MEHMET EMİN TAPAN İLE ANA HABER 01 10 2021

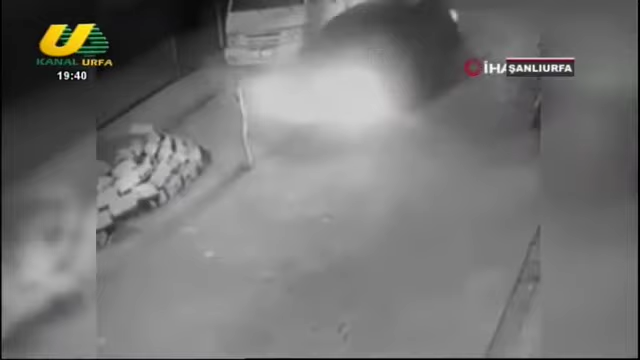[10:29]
Evet çok talihsiz bir kaza aslında. Sürücünün onun fark etmemesi de ayrı bir olay aslında.